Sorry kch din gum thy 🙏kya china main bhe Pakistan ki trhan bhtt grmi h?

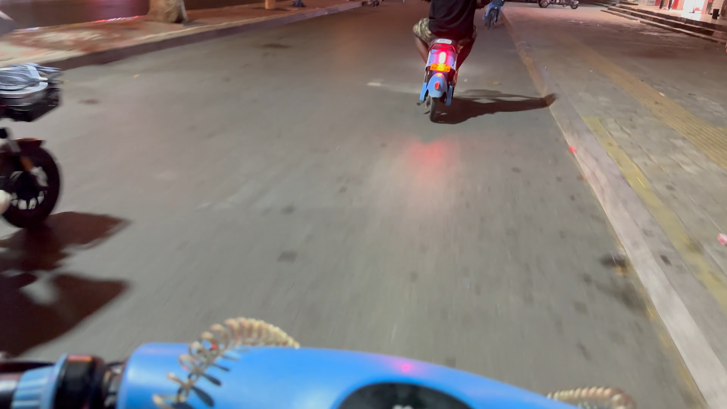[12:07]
यह कुछ रात के नजारे हैं जो के हम आपको दिखा रहे हैं